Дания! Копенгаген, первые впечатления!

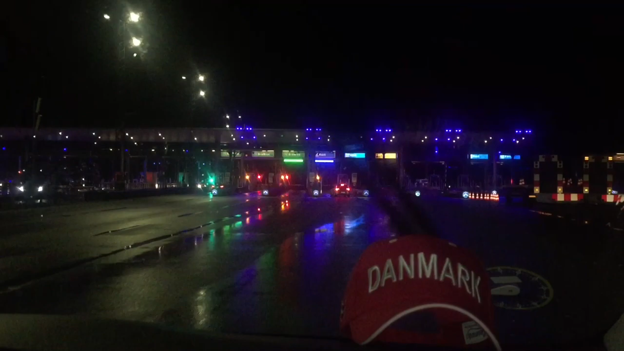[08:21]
мы медленно и уверенно подобрались к самому красивому и длинному мосту в Европе, через который нам открывалась дорога